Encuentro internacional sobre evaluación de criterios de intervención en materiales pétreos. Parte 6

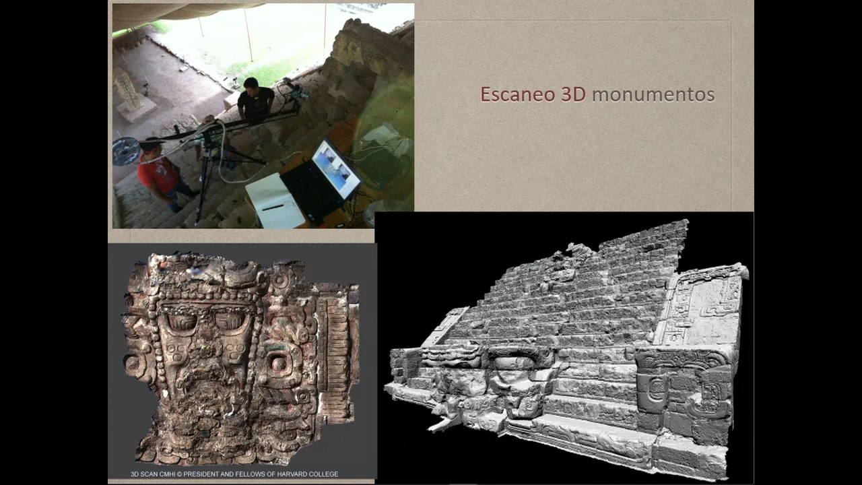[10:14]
además del escaneo 3D de los monumentos y frisos de sitios de Hall Multical Naranjo y el Museo Nacional de Arqueología y Etnología de Guatemala, se desarrolló un programa de cubiertas en el sitio arqueológico Piedras Negras, en el que trabajamos los chapines que estamos en este momento.